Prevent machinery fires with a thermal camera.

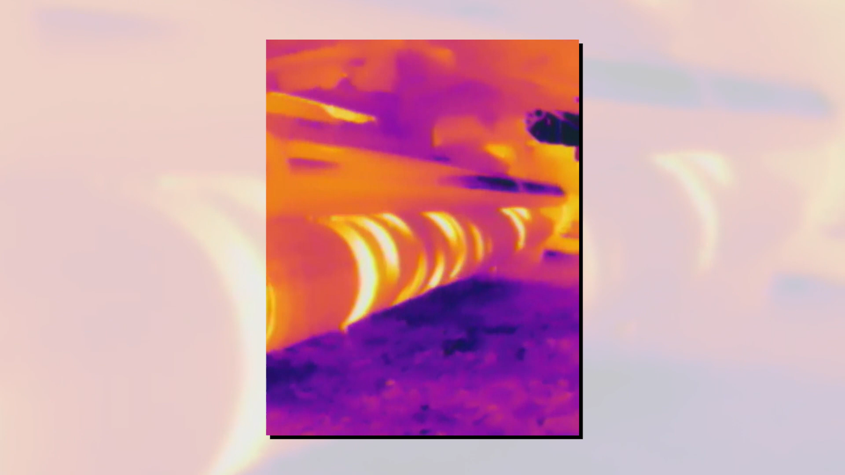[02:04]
ones that you can point at something and get a digital moving
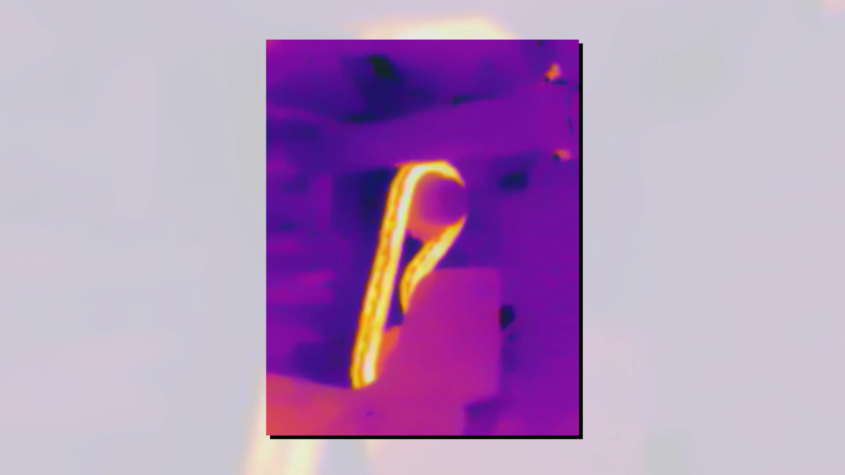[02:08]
picture of the
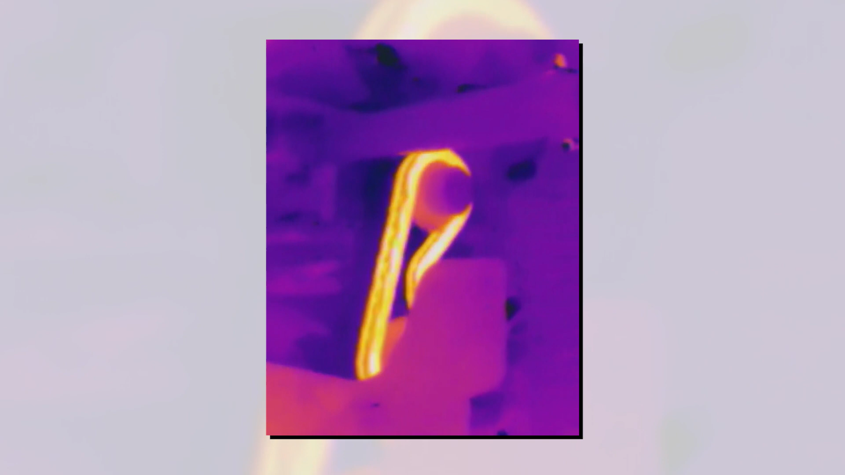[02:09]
heat of that piece that's on the other side that you're pointing the camera at, were phenomenally expensive, right?
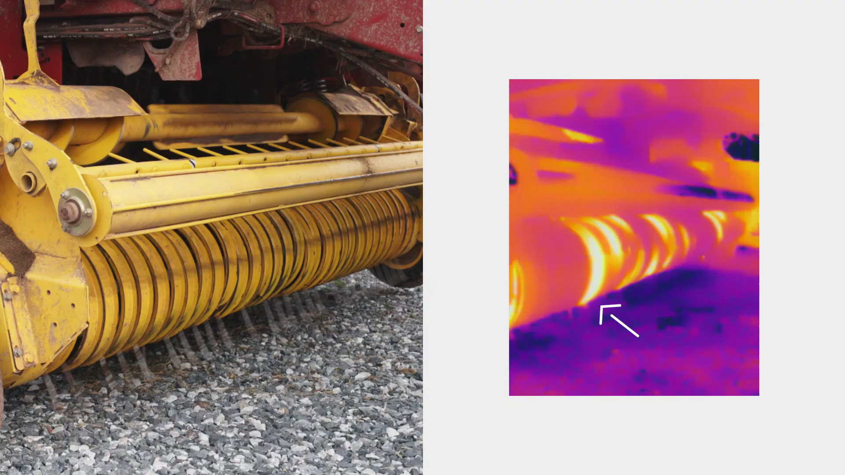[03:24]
Another interesting thing here that I quickly picked up on is I could see the baler bands down here that weren't perfectly in line with the tines,